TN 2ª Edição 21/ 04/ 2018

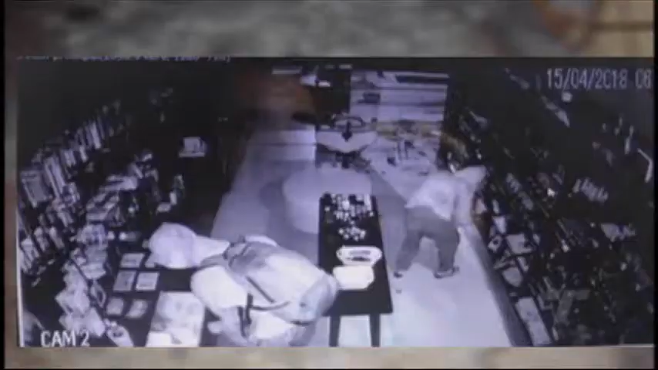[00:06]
Câmeras registraram a ação dos bandidos dentro do local. Na Praia da Costa, moradores e comerciantes com medo.
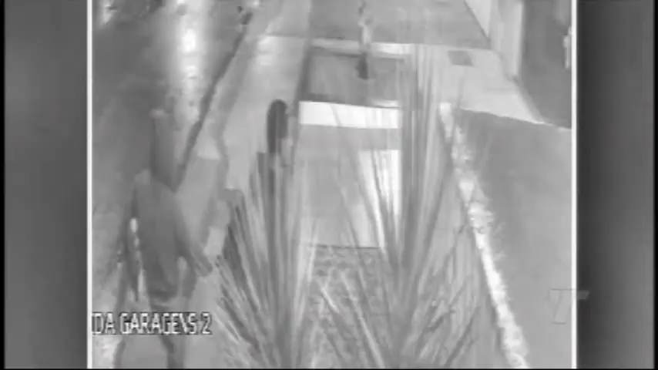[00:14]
Um casal invade casas e comércios da região. Corpos de irmãos que morreram durante incêndio em Inhares são levados para o DML de Vitória.